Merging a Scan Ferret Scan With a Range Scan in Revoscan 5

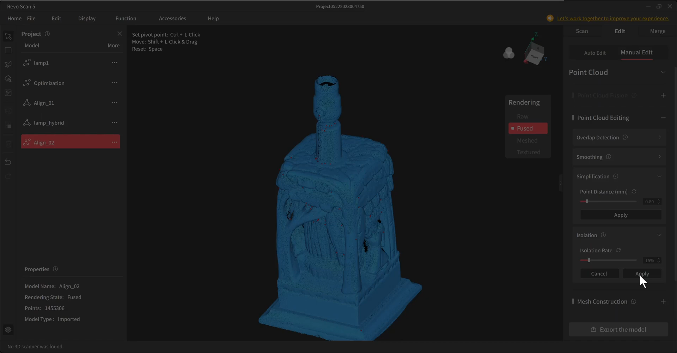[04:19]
me filling holes because uh revel scan five does a pretty good job of filling holes at that 30% ratio
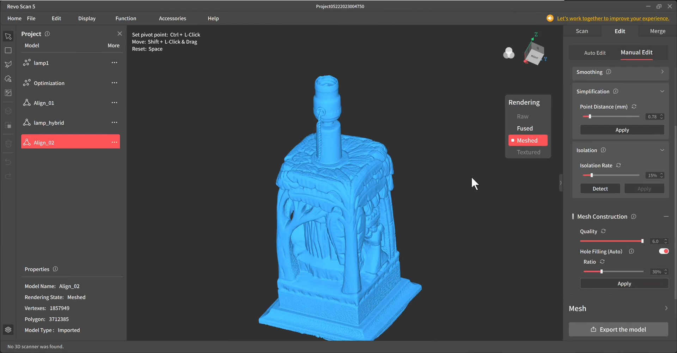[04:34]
I see that was pretty good I see the bead chain came
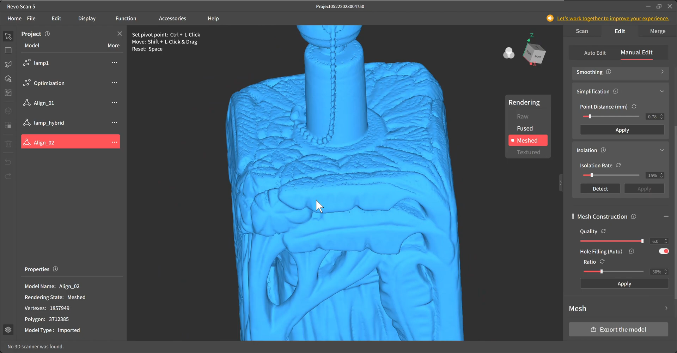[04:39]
out pretty good and the detail in the palm fronds or whatever
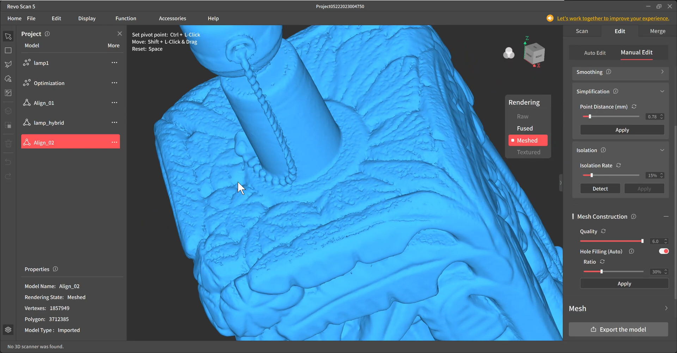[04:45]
they are and I see that the the range could
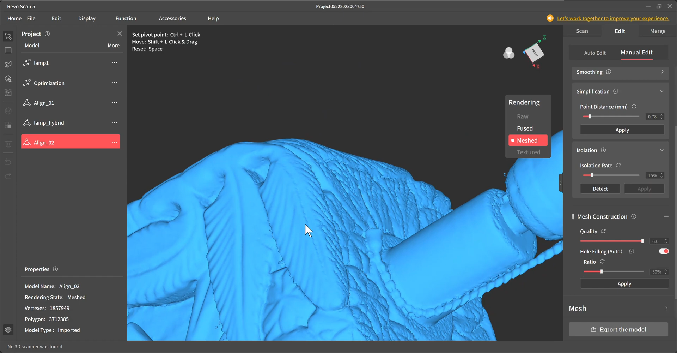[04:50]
see further into the carving uh look to me like you know in the very beginning
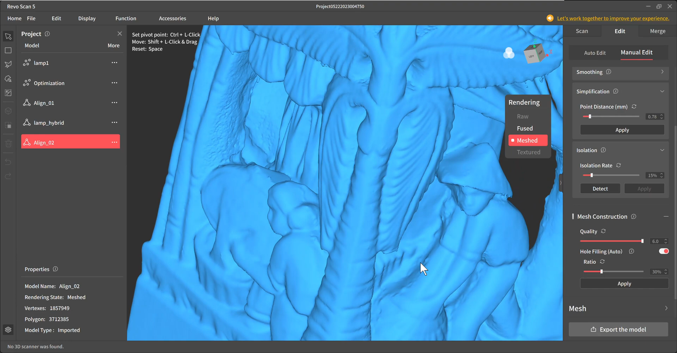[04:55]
uh when I showed the range scan it looked like it could see further into the
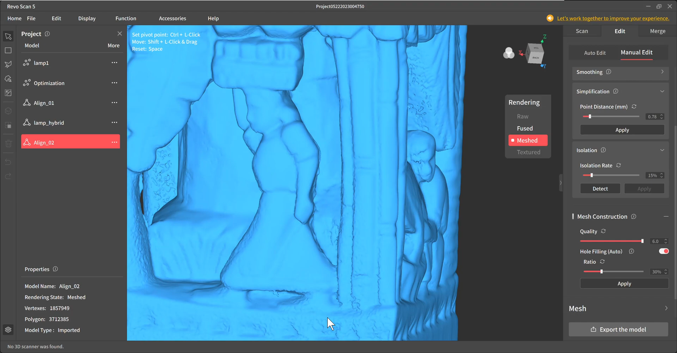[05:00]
carving than the scan ferret could whereas the scan ferret caught the bead chain a
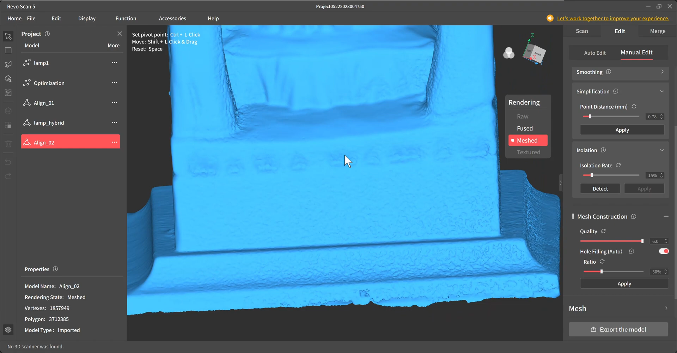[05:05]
lot better than the range did so
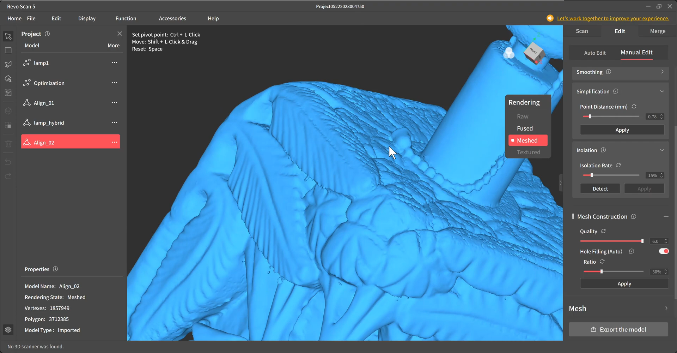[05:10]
each one has its advantages and things it can do that the other can't apparently um
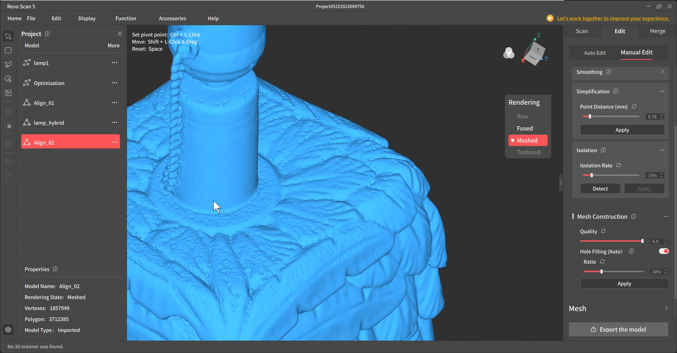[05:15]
it seems though the limiting factor on the scan ferret is the 0.2
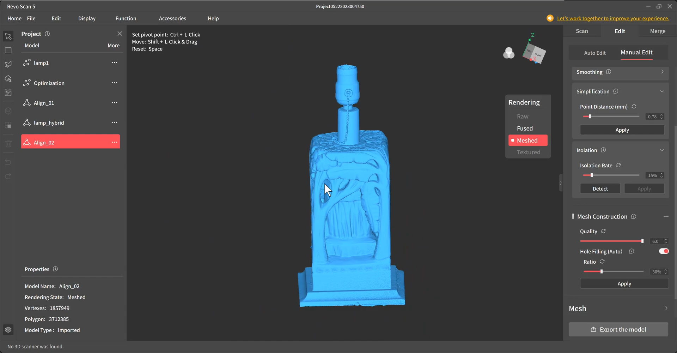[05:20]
millimeter dot space uh point spacing uh this is after I brought it into mesh mixer and used the tools in there to do a little bit of smoothing and to